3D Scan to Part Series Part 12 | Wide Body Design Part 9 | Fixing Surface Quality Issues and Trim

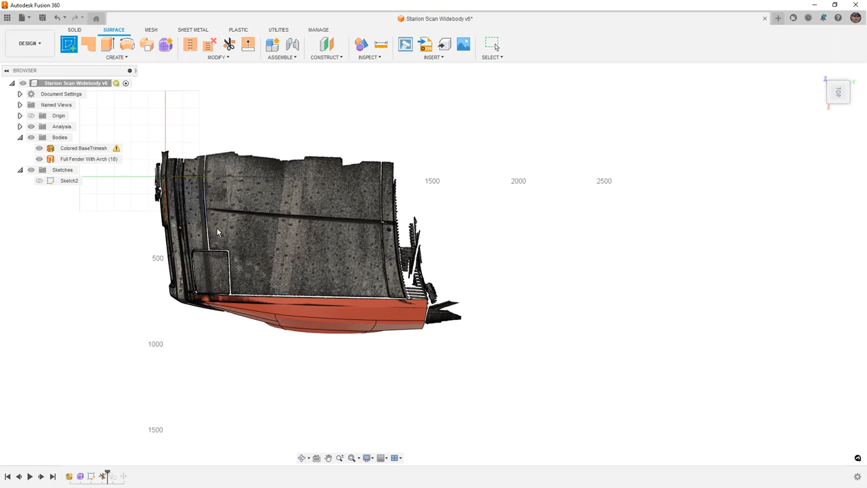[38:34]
going to start a sketch on the top plane i'm going to hide the surface because i don't really need to see it but we want to cut away here and again i'm just going to use a line and i'm going to cut back a little bit and then just sort of come over
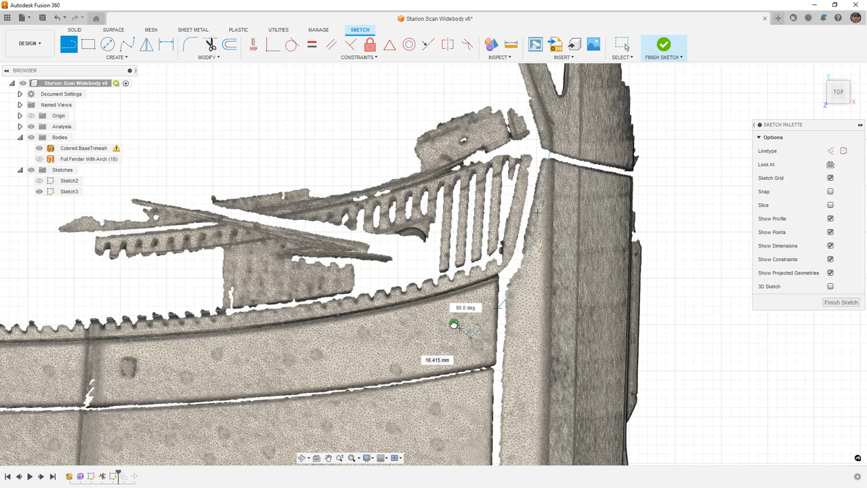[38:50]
then we want to apply a fillet to that and again if you need to you can use
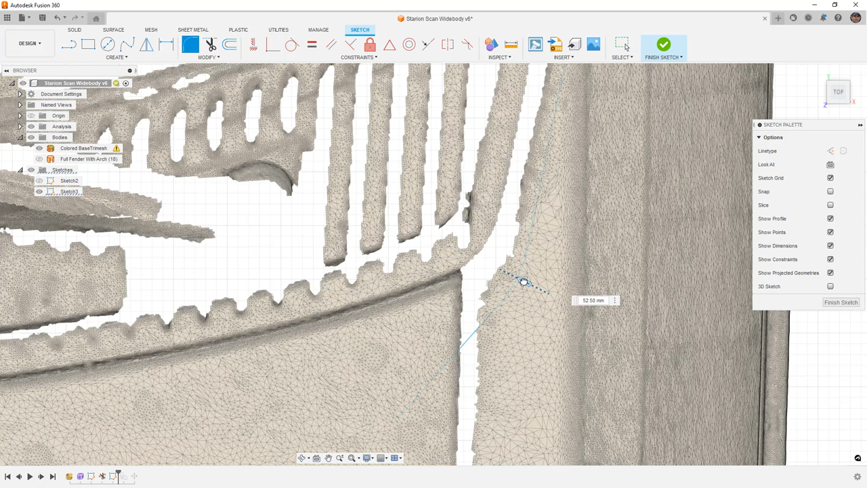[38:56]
ctrl and four to hide the edges on the mesh to see it a little bit better and then we'll
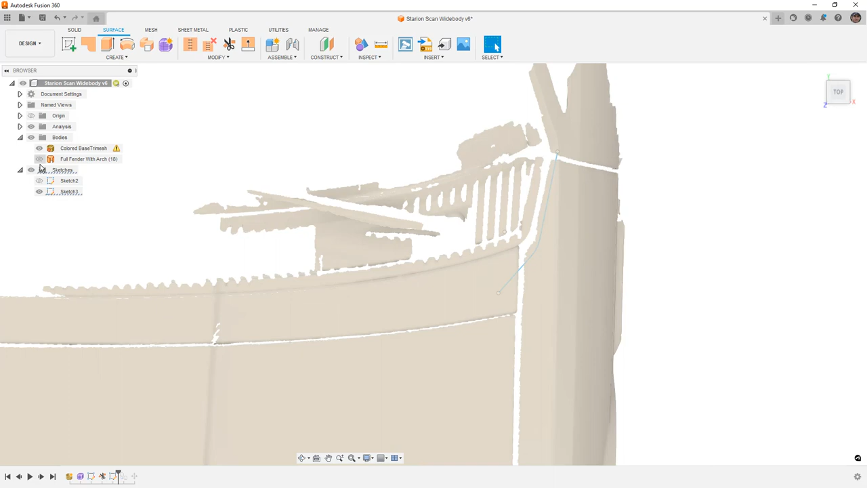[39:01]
bring back our surface and we'll use that as a trim tool so once again select that a little area
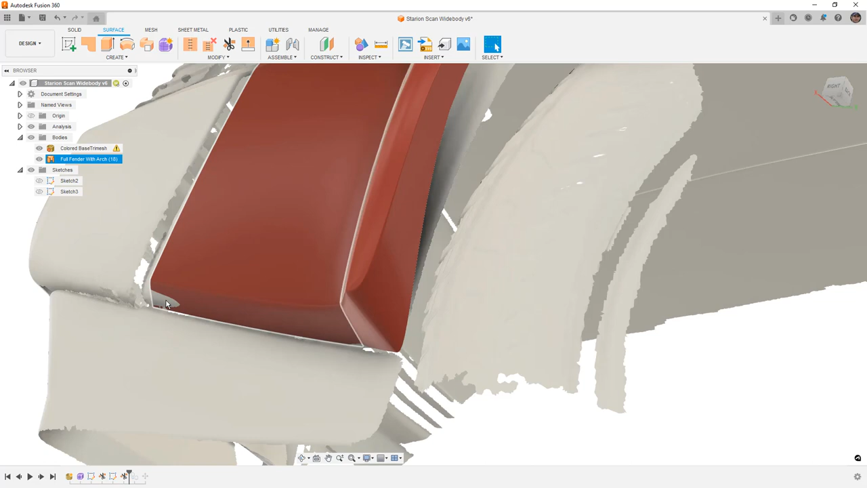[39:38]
a little bit of alignment here we could tape it there these are also areas where we could use you
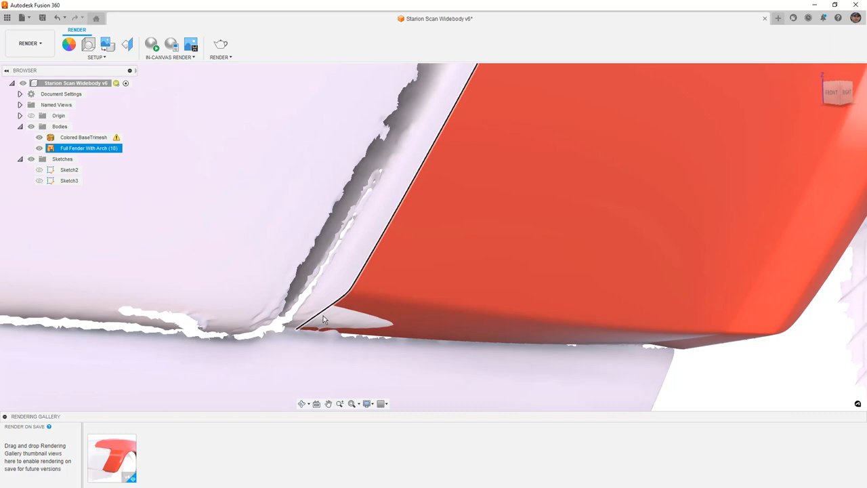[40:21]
that is hard it's shadowed there's a crease right there you can see that we are missing a little bit of data but we need to determine if that is an area where we want to spend a lot of time another thing that we need to think about is this transition right here i left pretty tight now part of the reason i did is because
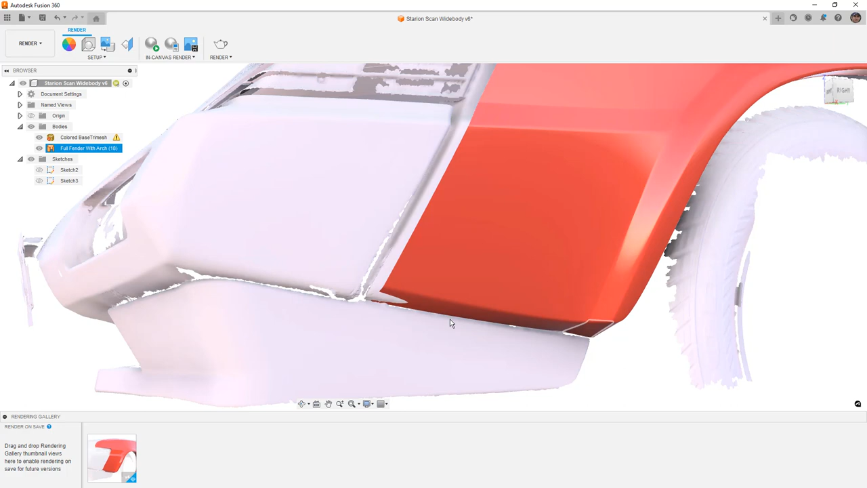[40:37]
i plan to keep the oem air dam but i plan to make a side piece or pieces here that will sort of take up that extra space it's something i haven't really seen
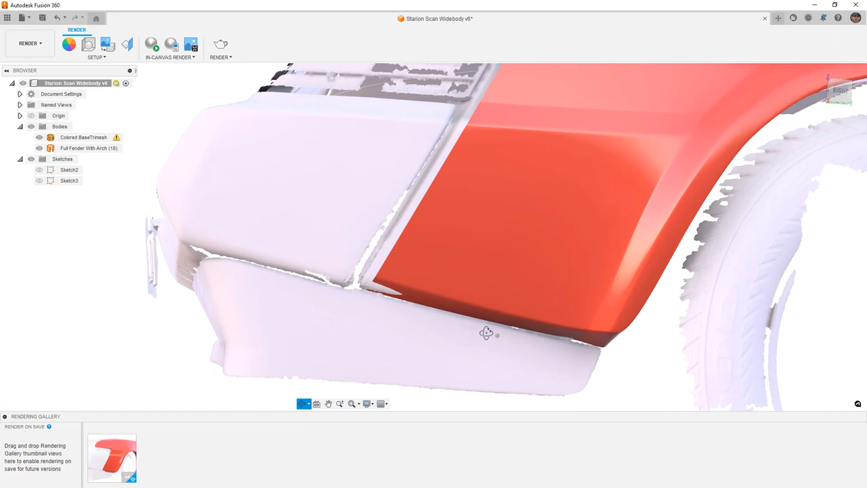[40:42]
done before maintaining the original air dam and then potentially putting some sort of splitter underneath it to get it a little bit lower but trying